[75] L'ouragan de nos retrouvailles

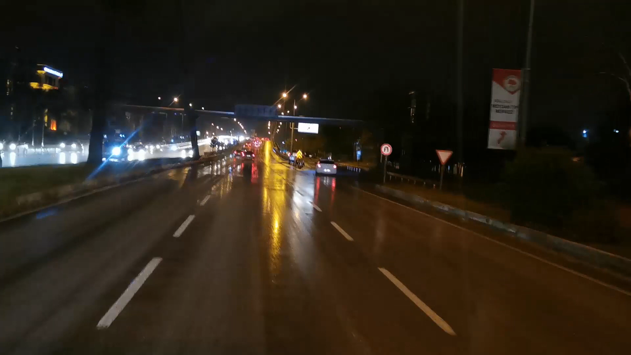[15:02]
Ça roule bien. J'ai vu des gros éclairs là-bas, au loin. Alors, j'espère que ça va aller. Ça n'arrête pas de péter les éclairs là-bas, derrière. Direction l'aéroport. Ça va, c'est des pilotes. Ils ont l'habitude, les Turcs. Ils ont leur tempête de folie. Ils ne peuvent pas avoir des pluies normales comme nous.
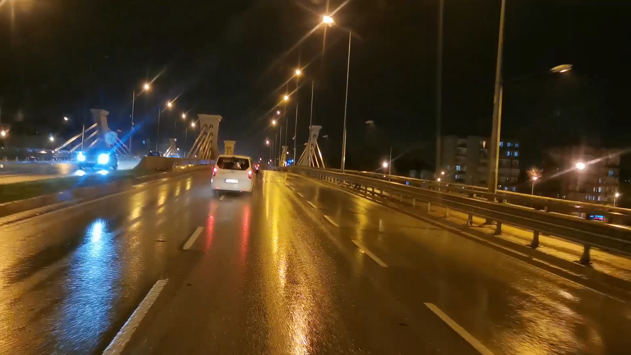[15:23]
Il fait beau et chaud pendant un mois, deux mois, trois mois. Et d'un coup, il tombe tout ce qui n'est pas tombé pendant deux, trois mois. Ça pète dans tous les sens, le vent et tout. Ok, j'arrive à l'aéroport. En fait, j'ai une rivière sur la droite. J'imagine que ça, c'est les gens qui attendent. Istanbul, ils faisaient pareil.
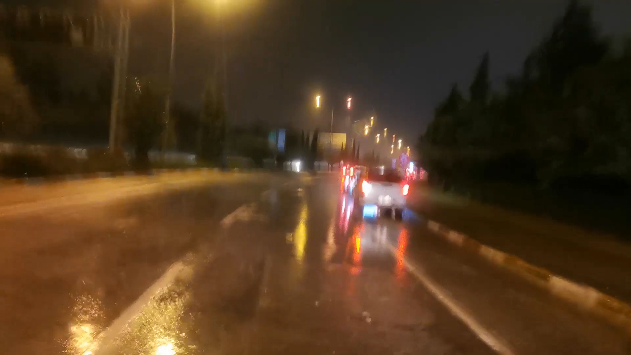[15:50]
Ça doit être pour juste attraper les gens sans se garer sur le parking, en fait. Les gens, ils étaient garés sur les voies rapides et tout. Et ils attendent sur le bord, comme ça. Et au dernier moment, quand on doit leur dire, « Je suis arrivé », ils doivent décoller, juste attraper au port de l'aéroport. Et décoller. Ça évite d'avoir à se garer sur un parking. Bon, c'est re-le déluge, là, un peu. Le vent, la pluie. Ah, la ventilation du camion, elle est vraiment pas assez puissante.
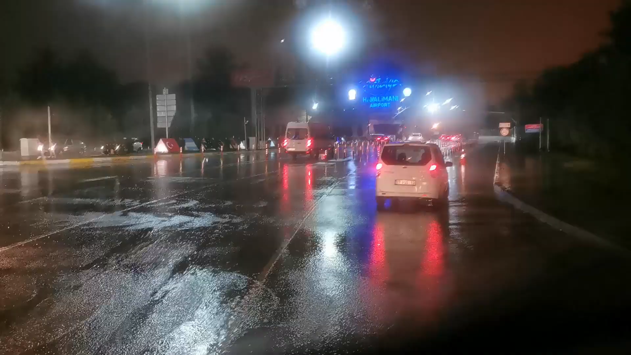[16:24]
Ça s'embue super vite. J'avais un chiffon, mais je l'ai mis sous mes fesses parce que le siège, il était trempé de tout à l'heure, quand je suis sorti du canyon. Je vais devoir le récupérer, parce que je ne vais plus rien voir.
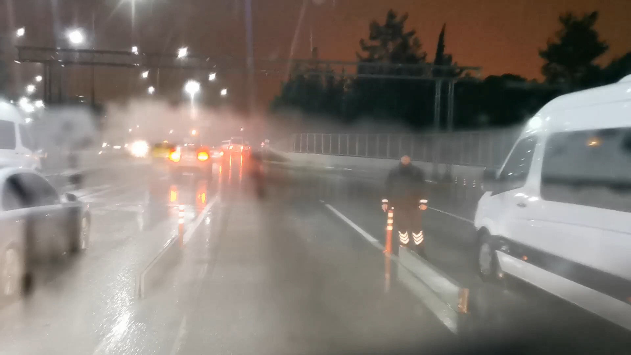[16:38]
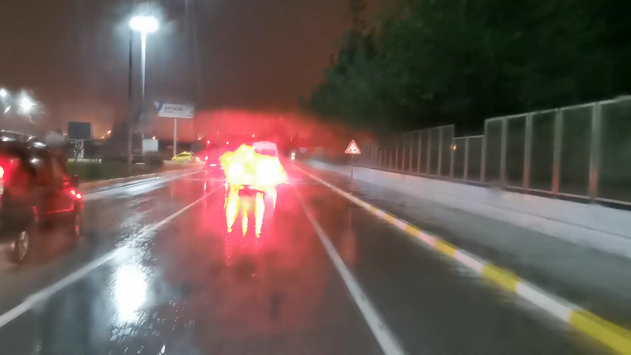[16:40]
Bon, on ne s'est pas fait arrêter, déjà, parce qu'il surveille à fond. Il surveille à fond, les gars.
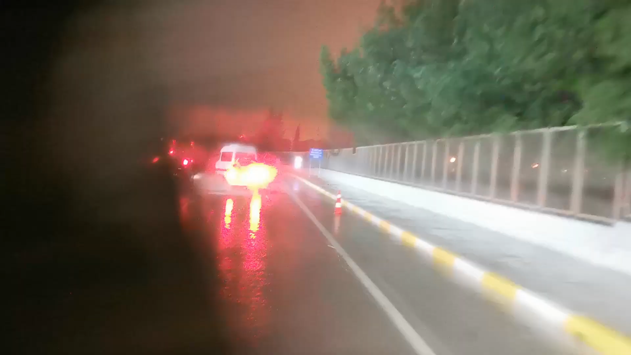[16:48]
Bon, les gars.
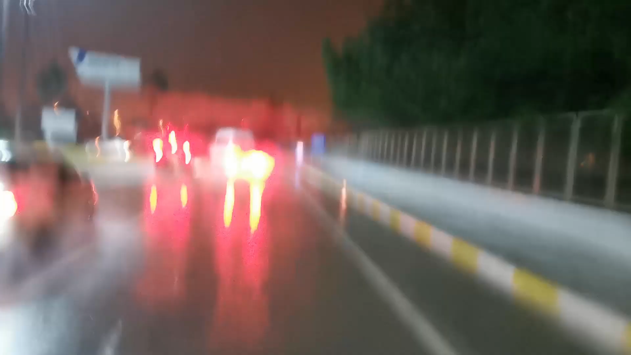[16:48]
La quantité d'eau, là, c'est... Ce qui est fou, c'est que...
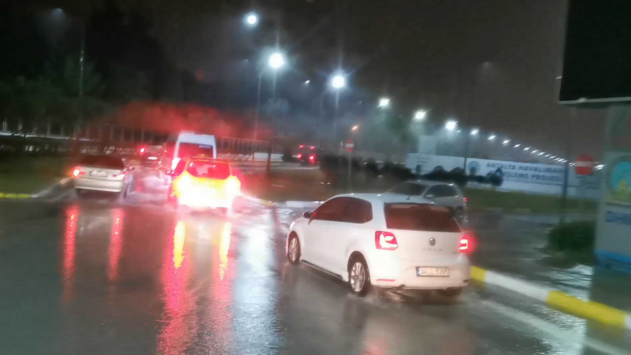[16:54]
C'est quand même un pays qui a l'habitude, mais alors... Enfin, tu vois qu'ils ne peuvent rien faire, en fait. Peut-être qu'ils ont essayé de faire des trucs, mais là, on roule clairement dans une rivière, quoi.
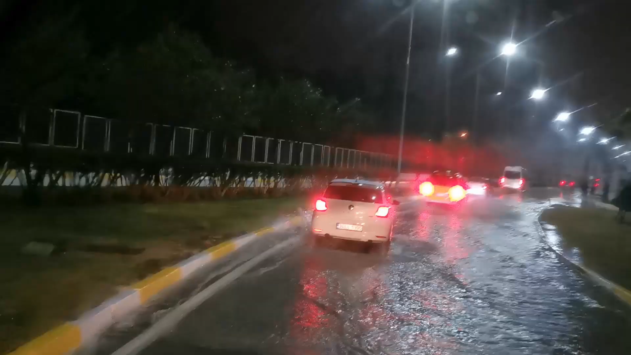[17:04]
C'est quoi, ça, sérieux ? Ouais, les gars, vous ne connaissez pas les buses, en béton, des trucs.